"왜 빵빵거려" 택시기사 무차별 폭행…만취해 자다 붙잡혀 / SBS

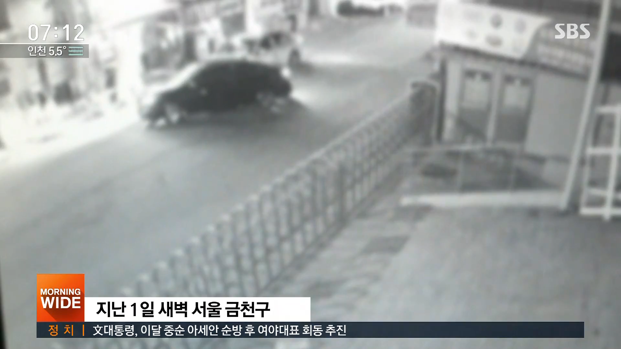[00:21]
지난 1일 새벽 서울 금천구의 한 이면도로. 승용차 한 대가 택시 앞을 막아서더니 20대 남성이 내려 50대 택시기사를 끌어내려 합니다. 행패를 부린 뒤 떠나려는 남성.
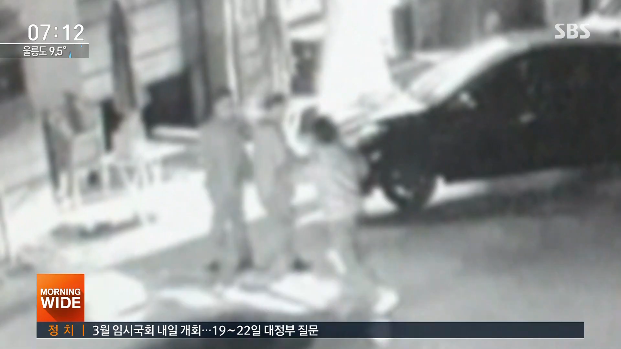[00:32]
택시기사가 막아서자 밀쳐 넘어뜨립니다. 운전 중 택시기사가 경적을 울렸다는 게 이유였습니다. 피해자는 경적을 울리고 지나친 택시를 뒤따라와 이곳에서 택시 앞을 막아섰습니다.